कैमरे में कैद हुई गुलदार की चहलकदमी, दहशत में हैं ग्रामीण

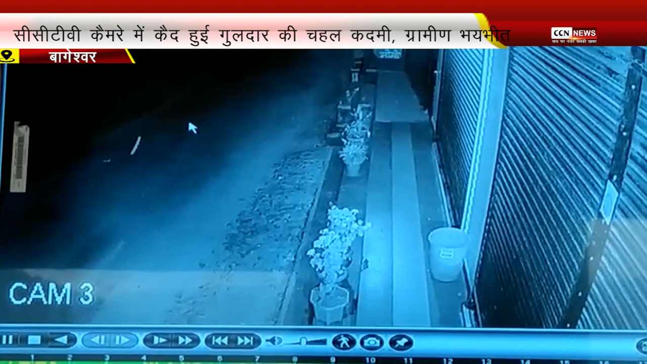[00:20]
सीसीटीवी कैमरे में गुलदार की हरकत कैद होने से समझा जा सकता है कि गुलदार किस बेखौफ अंदाज में घरों के आसपास घूम रहा है। ग्रामीणों ने वन विभाग से गुलदार के आतंक से निजात दिलाने की मांग की है। सीसीएन न्यूज के लिए हिमांशु जोशी की रिपोर्ट।